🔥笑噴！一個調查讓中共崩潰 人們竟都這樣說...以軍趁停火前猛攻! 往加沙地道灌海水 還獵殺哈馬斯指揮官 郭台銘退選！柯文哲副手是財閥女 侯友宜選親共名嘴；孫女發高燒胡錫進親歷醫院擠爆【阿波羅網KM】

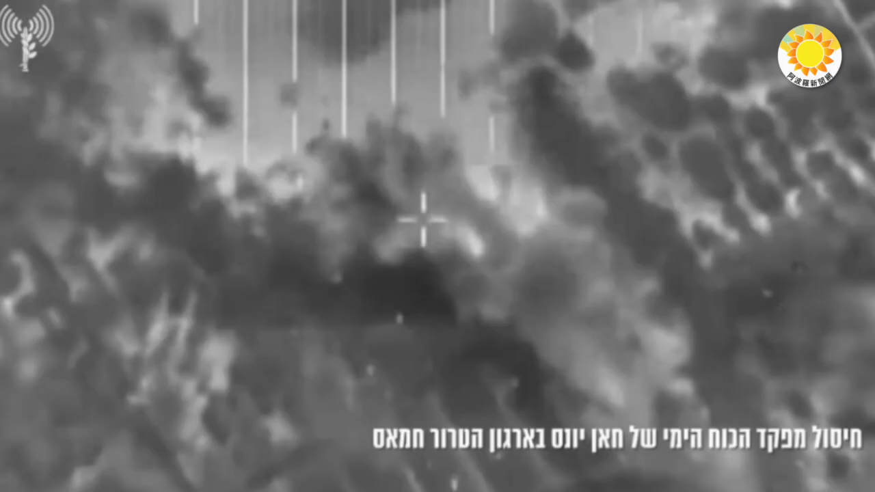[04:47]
今天在加沙走廊的空襲中消滅了哈馬斯的一名海軍指揮官汉尤尼斯據稱 阿馬爾·阿布·賈拉拉與另一名哈馬斯海軍成員一起被殺